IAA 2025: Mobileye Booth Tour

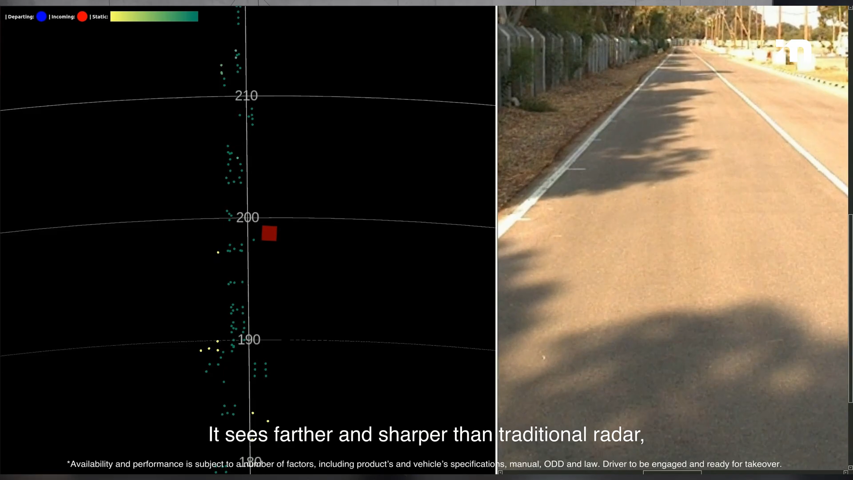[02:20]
It sees farther and sharper than traditional radar, spotting even small hazards at great distances.
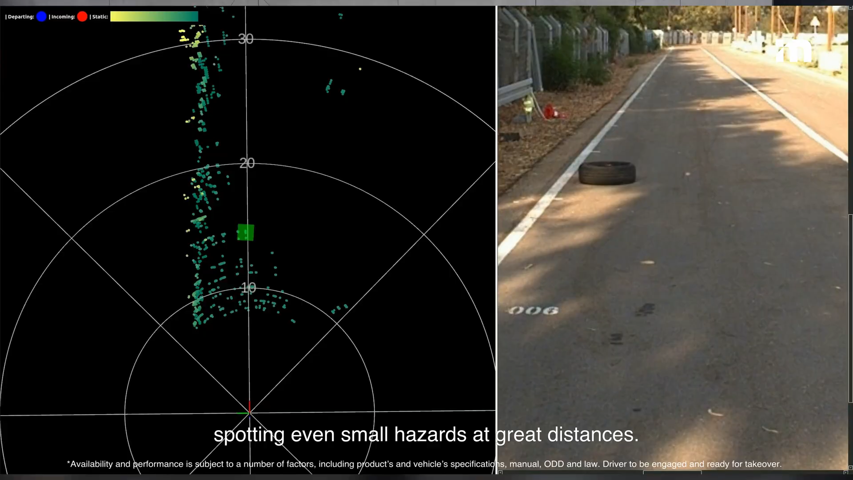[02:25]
And because it's both powerful and efficient, it has the ability to unlock eyes-off driving at high speeds and enable autonomy at scale.